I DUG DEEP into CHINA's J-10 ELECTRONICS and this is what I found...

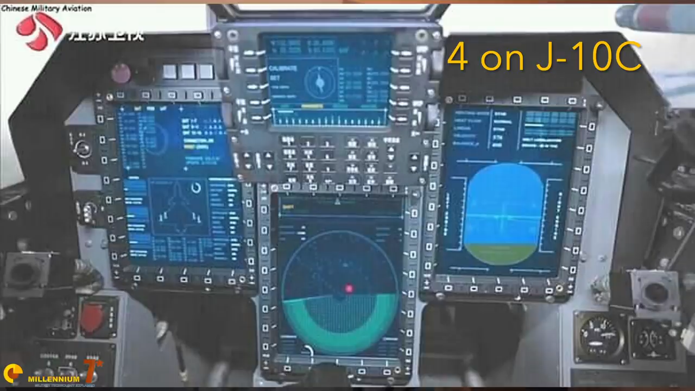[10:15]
head-up displays plus a helmet mounted sight the radar warning receiver is named ARW9101A